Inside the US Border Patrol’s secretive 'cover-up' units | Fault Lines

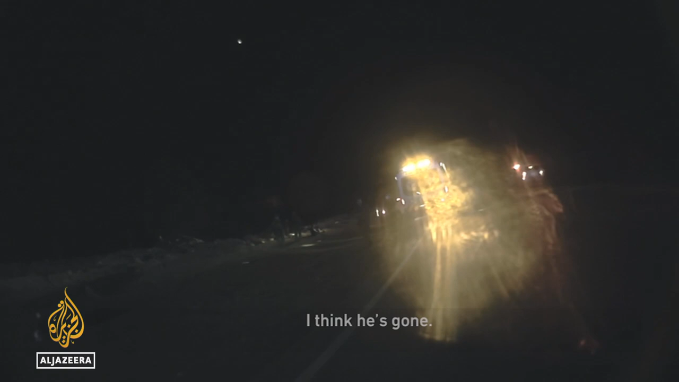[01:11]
The Border Patrol says that the driver lost control of the wheel and crashed. But there's more to this story.